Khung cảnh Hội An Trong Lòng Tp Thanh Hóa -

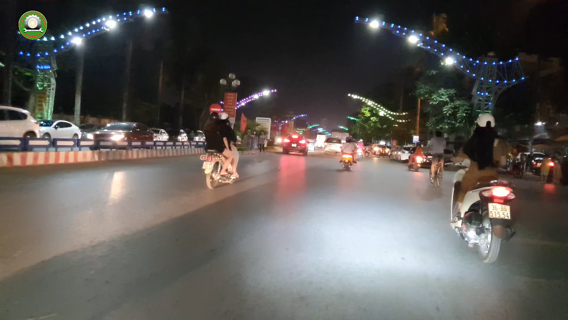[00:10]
Hiện nay tôi đang có mặt tại đại lộ Lê Lợi, trung tâm thành phố Thanh Hóa, đường dẫn về công viên Hội An. Và lúc này thì những người dân họ đang di chuyển đến công viên Hội An rất là đông quý vị và các bạn. Thì để hưởng ứng tuần lễ du lịch văn hóa giữa Thanh Hóa,
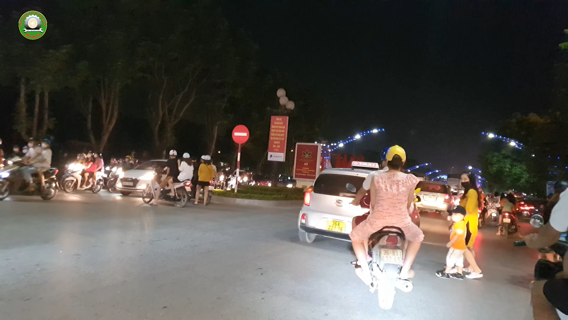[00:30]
Hội An thì ở đây công viên Hội An được tổ chức long trọng với
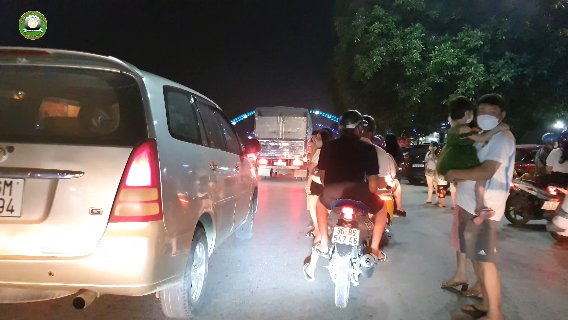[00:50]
xây dựng như cái mô hình của Hội An thu nhỏ và thành phố Thanh Hóa được xây dựng trong khuôn viên.
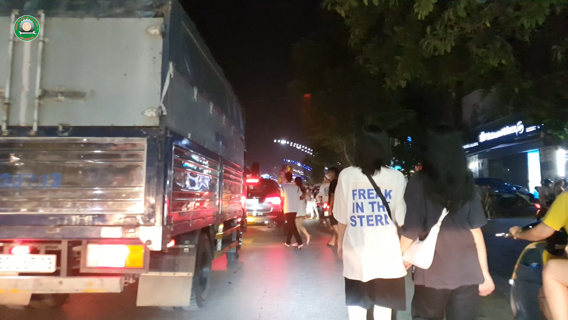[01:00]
Cảnh người dân hiện tại thì
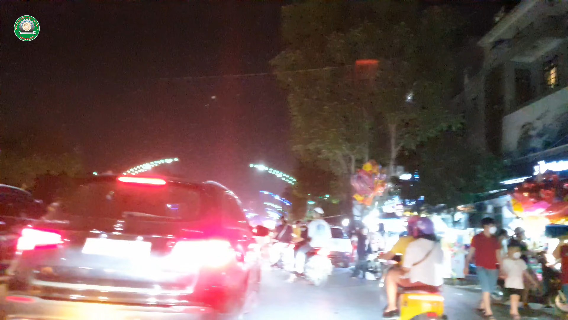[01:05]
rất là đông cho nên là đường đang bị ùn tắc.